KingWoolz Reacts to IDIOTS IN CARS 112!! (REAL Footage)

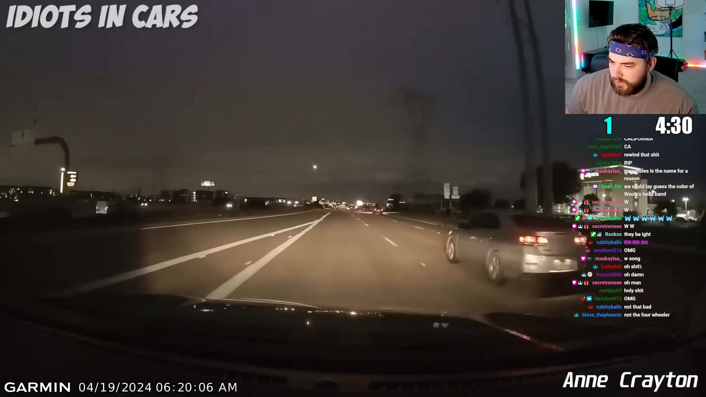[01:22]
That was a weird conversation after they just got hit. Okay, well, it's definitely this guy's fault. Damn! The fuck was that? R2-D2? My god.